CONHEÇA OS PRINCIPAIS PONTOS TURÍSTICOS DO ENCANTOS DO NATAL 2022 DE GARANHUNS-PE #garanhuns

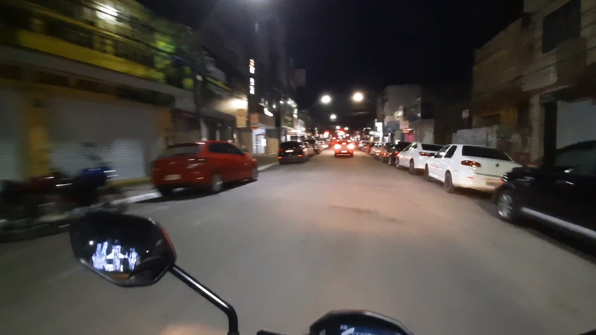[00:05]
Estou aqui no centro da cidade de Garanhuns
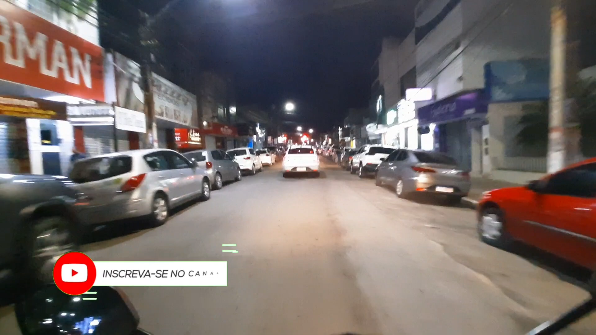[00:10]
Estou passando aqui na famosa Rua das Óticas
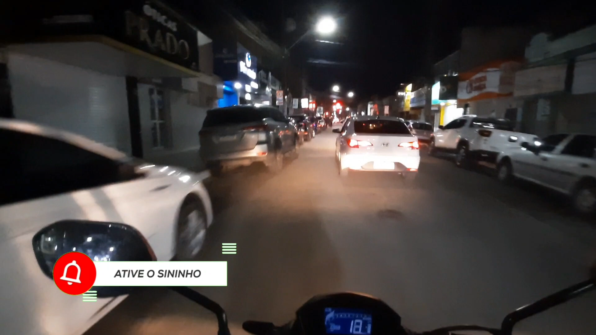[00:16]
E vamos lá no Relógio das Flores Vou mostrar para vocês aí Vamos
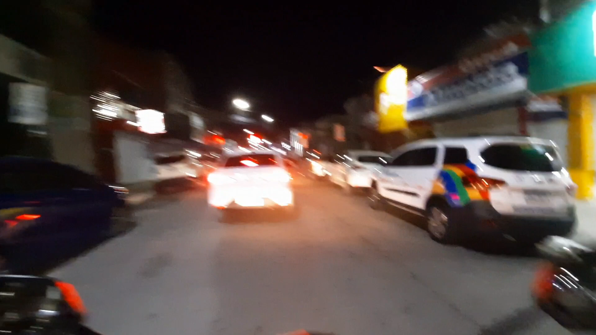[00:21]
passar ali na Fonte Luminosa Está bem bonita aí Com o Natal de Garanhuns Vamos passar na charmosa Avenida
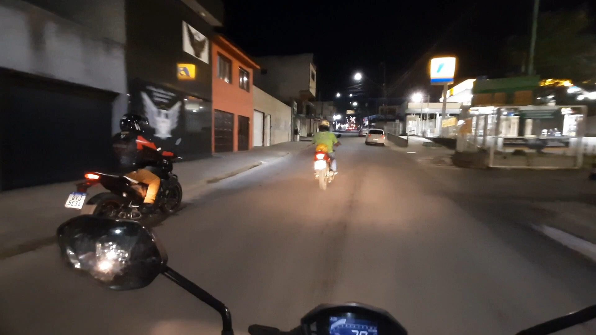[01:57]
Já estamos chegando aqui na Praça Na Praça da Fonte Luminosa Está bem bonita aí Tem vídeo
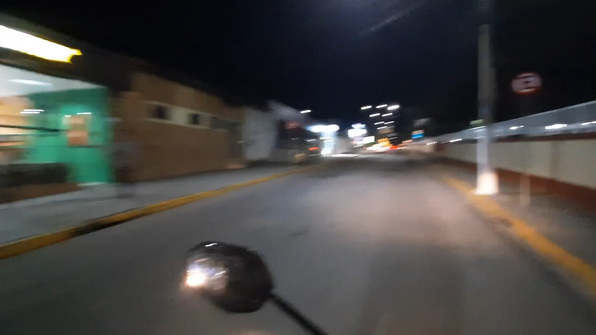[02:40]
Já estamos chegando aqui na Avenida Rui Barbosa O sinal lá na frente está intermitente Significa aí que Atenção O pessoal tem que ter cuidado aí Que está liberado o trânsito para todo mundo aqui
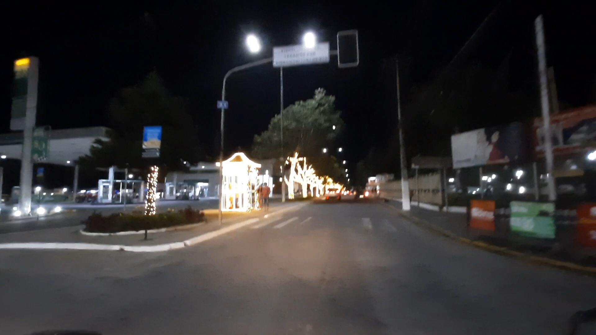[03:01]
Esse aqui é o início Da Avenida Rui Barbosa Como vocês veem aí Está toda iluminada Até o Relógio das Flores lá em cima
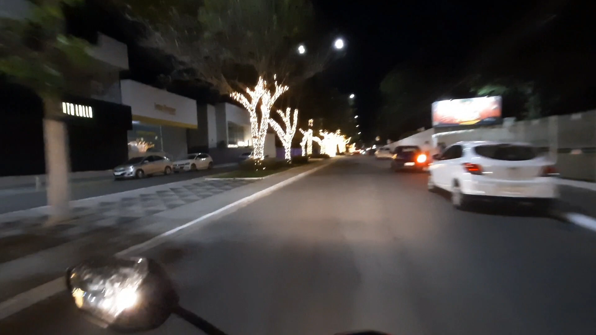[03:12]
Eu acho que tem uns dois quilômetros de
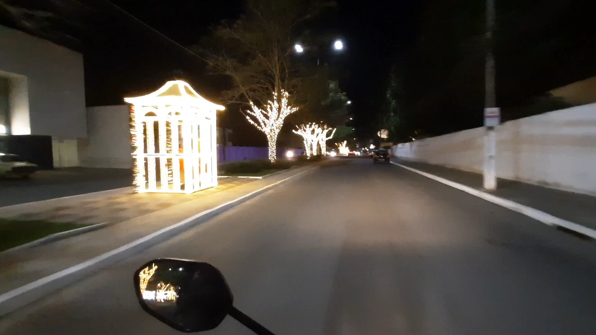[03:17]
avenida aqui E toda assim ó Iluminada
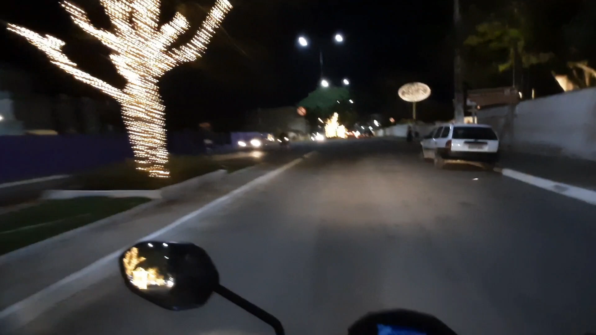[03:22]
Nesse Encantos de Natal 2022 Aqui da cidade de Garanhuns, Pernambuco
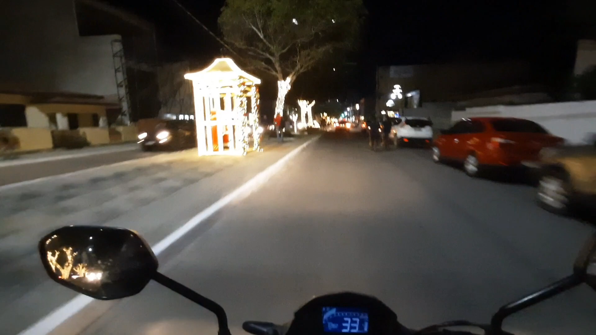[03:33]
Mostrar para vocês viu
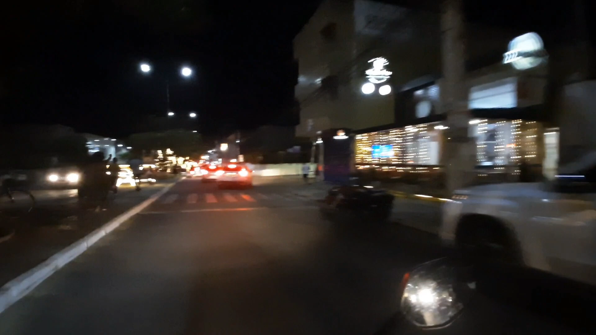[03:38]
Algumas lojas Também aí ó Enfeitadas Aí com o Natal
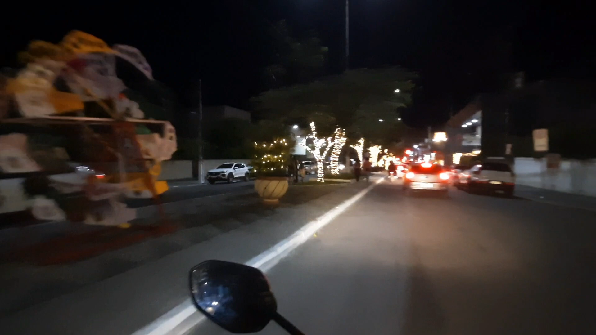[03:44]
Tem um sinal ali na frente
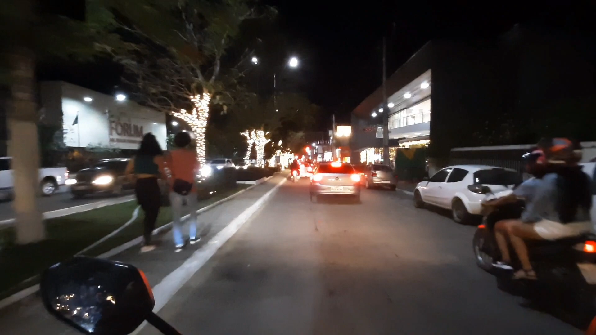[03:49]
Um restaurante aqui ó Todo aí iluminado
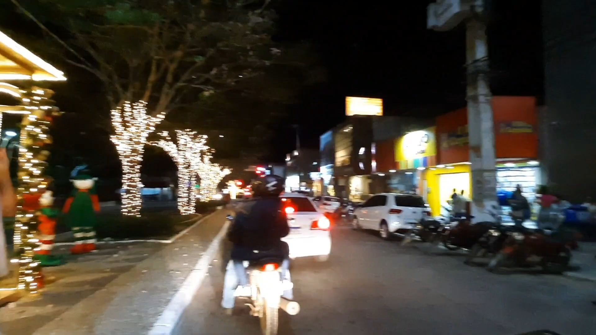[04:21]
Natal de Garanhuns esse ano Que está bem bonito Bem organizado É esperado muitos turistas Aqui na cidade Na cidade das flores E nós vamos lá Até o relógio das flores Que fica ali em cima
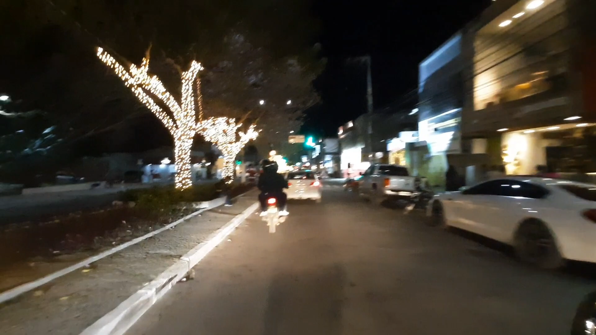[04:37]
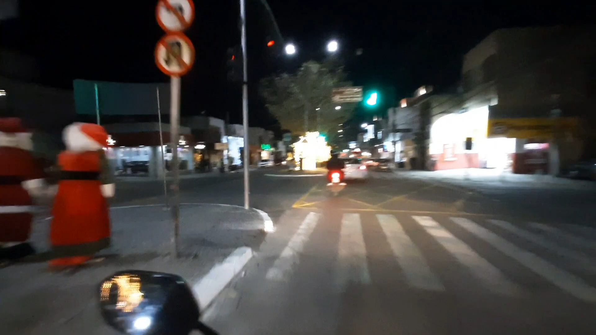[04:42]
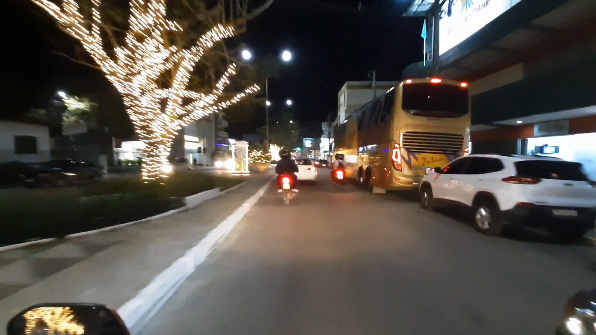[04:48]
Alguns ônibus aqui ó De turistas e visitantes
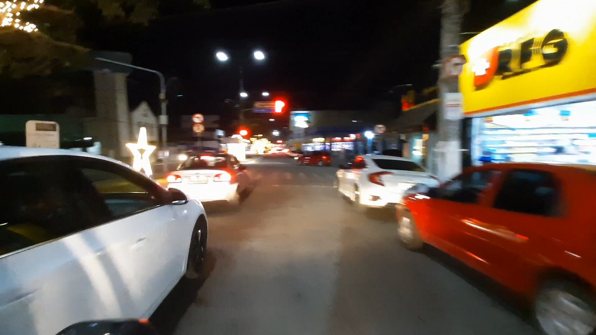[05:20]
Relógio das flores Santuário Mãe Rainha Lá na frente
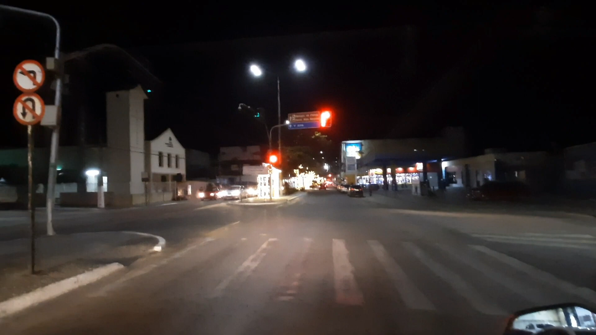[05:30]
É o que a praca está Mostrando ali ó Lá na frente
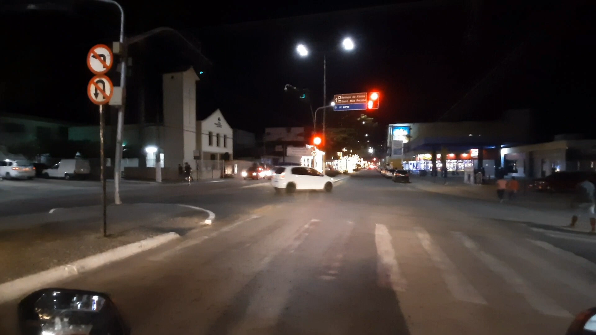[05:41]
Esperar o sinal abrir Uma avenida bem bonita Vão Várias pessoas aí Fazendo caminhada Sinal vai abrir agora Os sinais aqui Dessa avenida tem Fiscalização eletrônica Pô Vídeo monitoramento Já estamos quase chegando Aqui no relógio das flores
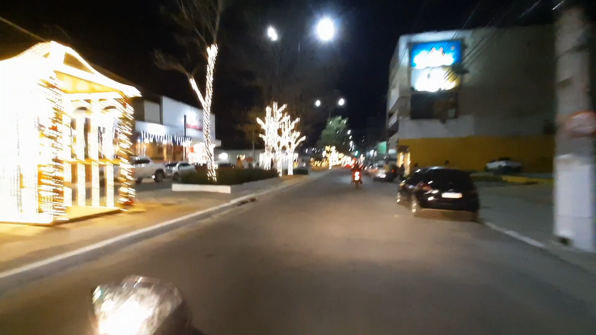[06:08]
Essa avenida aqui Tem vários restaurantes Os melhores restaurantes De Garanhuns Fica aqui nessa avenida Vamos passar aqui no sinal O sinal está verde Último pontinho
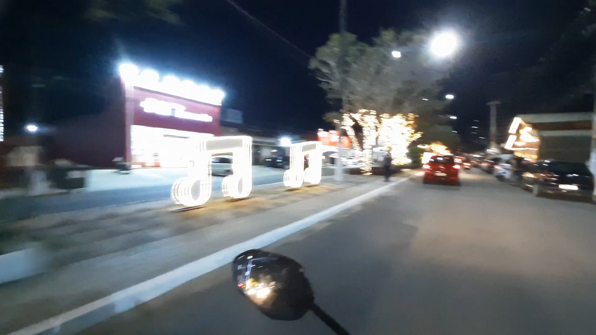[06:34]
Toda iluminada Galera aí Como vocês viram Aqui é o terraço
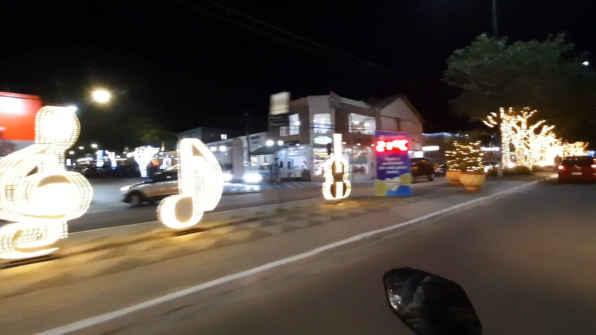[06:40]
O que tem aqui nessa rua É restaurante Viu Lá na frente Está o maior prédio Da cidade de Garanhuns
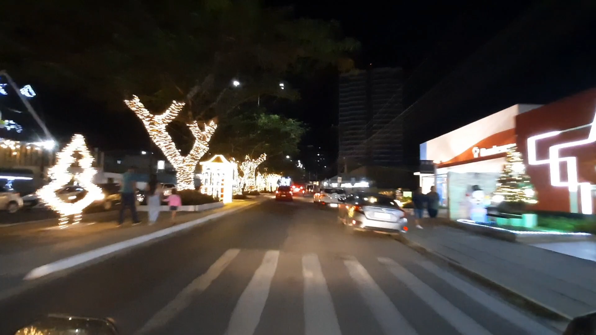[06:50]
E estamos chegando aqui No relógio das flores Aqui ó A esquerda Essa é a praça Tavares Correia A mais bonita Aqui de Garanhuns Aqui no Natal 2022